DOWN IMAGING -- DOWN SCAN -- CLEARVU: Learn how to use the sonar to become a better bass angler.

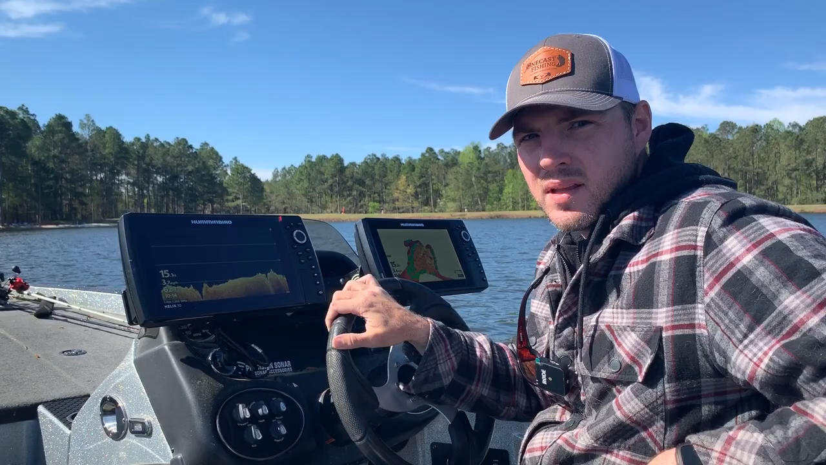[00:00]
Hey, what's going on YouTube? It's Ben from OneCastFishing. Right now, I'm actually out of my legs scanning it using my down imaging technology on my Hammond Bird Helix. You know, down imaging is a great piece of technology because you use those higher frequencies to give you those crystal clear images. So you can separate fish, standing timber down here. In fact, there's a couple, probably white perch or crappie down here on this little drop off here in about 15 feet of water. So it's a great piece of technology. And this is our third video in the series. The first one, we're talking about sonar basics. Then we're talking about traditional sonar. And again, this one's all going to be about down imaging technology.